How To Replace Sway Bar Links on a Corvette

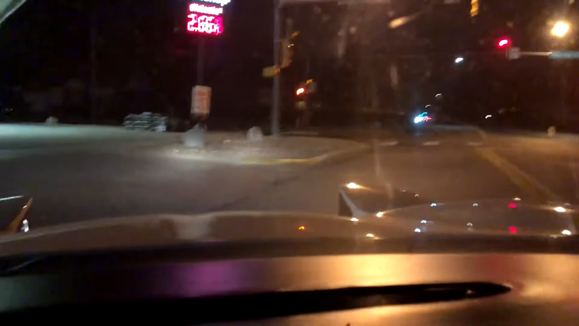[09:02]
So, now we're at the gas station. Looks like there's a few other people chilling here too.
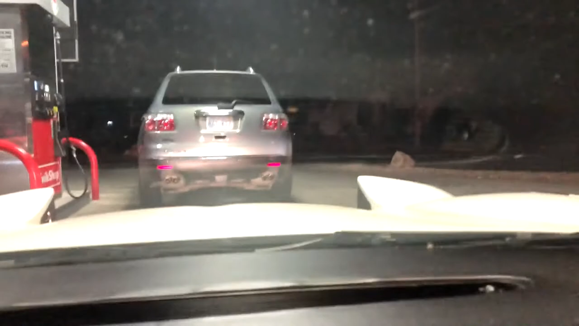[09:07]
So, get some gasoline, and catch you guys in the next video.